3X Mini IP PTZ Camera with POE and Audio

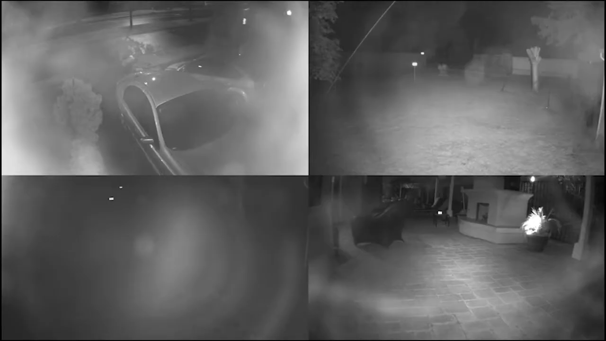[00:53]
Some of our smart have experienced the IR reflection issues when using the glass cover cameras. Like the picture in the video, the camera could not shoot clear video because of IR reflection. As we all know, most of crime happens at night. If camera have IR reflection, there is a potential risk.